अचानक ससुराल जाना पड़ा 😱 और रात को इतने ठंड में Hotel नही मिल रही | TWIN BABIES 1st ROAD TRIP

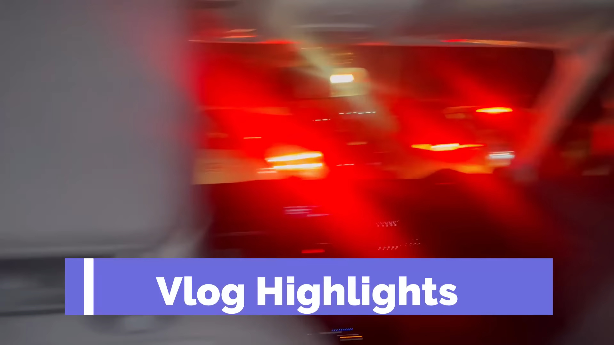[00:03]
डर लगता है पुलिस पुलिस है यार। लोग शादी में ऐसे कपड़े नहीं पर पुलिस क्यों है रास्ते में भी पुलिस थी यहाँ भी पुलिस थी यहाँ लोग भी इकट्ठे आए हो कुछ गलत ना हो रहा हो यार।
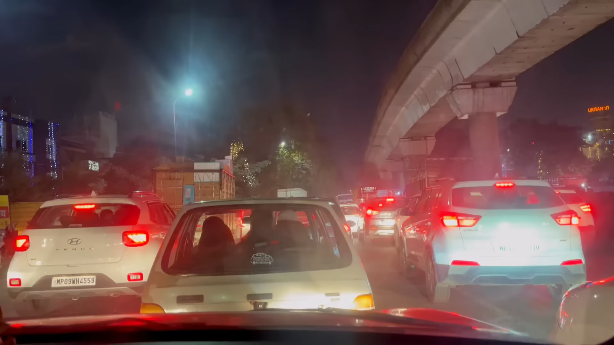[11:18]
दोस्तों अभी इंदौर में ही है, बहुत ट्रैफिक हो रहा है यार, हमने बहुत गलत डिसीजन ले लिया,
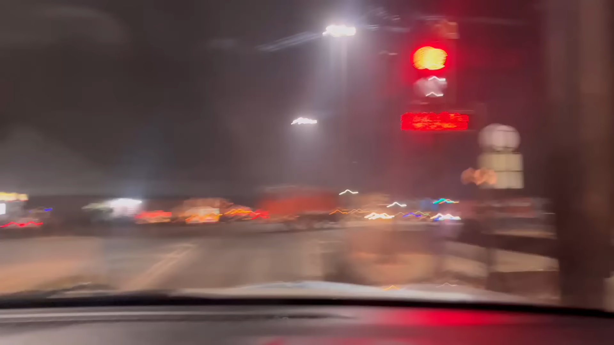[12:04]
हाँ अभी हम देवास री क्रॉस नहीं किया अभी सही से, तो देवास में है।
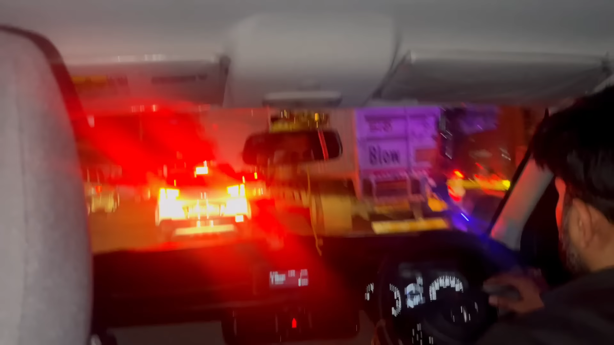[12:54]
इधर भी बहुत बड़ा जाम लगा है, हम ऑलरेडी लेट हो गए यार। देखो इधर बहुत डर लग रहा है मेरे को, घबराहट सी हो रही है, कितना जाम लगा है ये देखो।